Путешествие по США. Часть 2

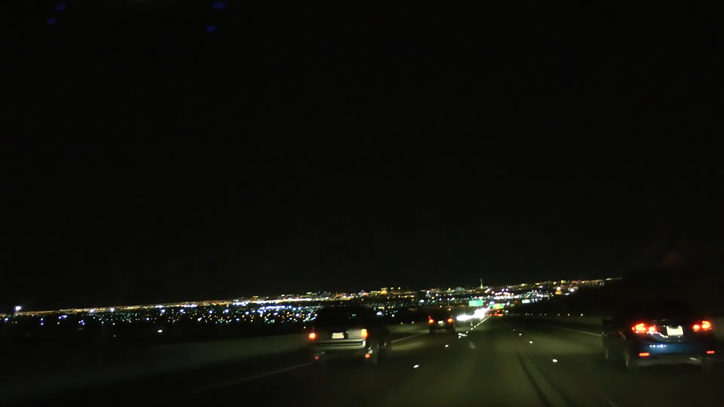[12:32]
Въезд в Лас-Вегас у нас получился ночной, что в принципе довольно неплохо. Все горит и светится, и ты пребываешь в таком небольшом шоке.